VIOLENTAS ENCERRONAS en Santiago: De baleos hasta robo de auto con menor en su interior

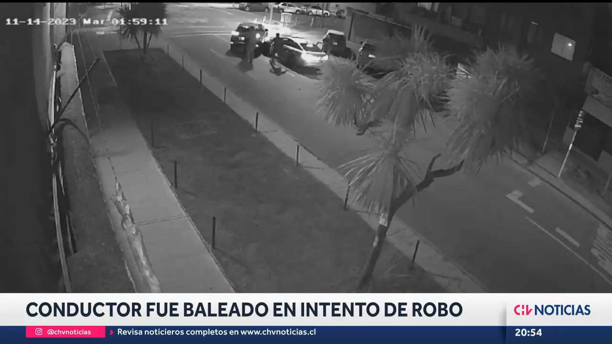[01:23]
Los delincuentes fueron captados desde varios ángulos por cámaras de seguridad y vecinos del sector. Finalmente huyeron con rumbo desconocido.
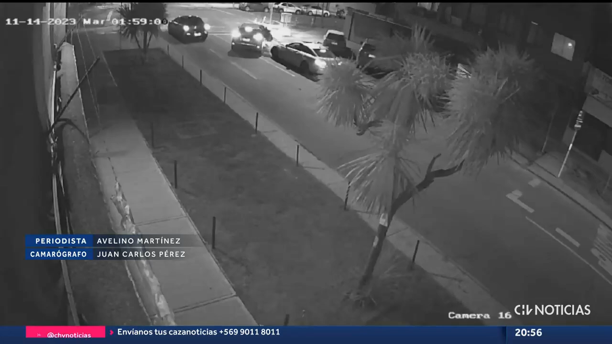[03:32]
tras recibir al menos tres disparos durante un intento de robo de su automóvil. ¡Gracias! ¡Gracias! ¡Gracias! ¡Gracias!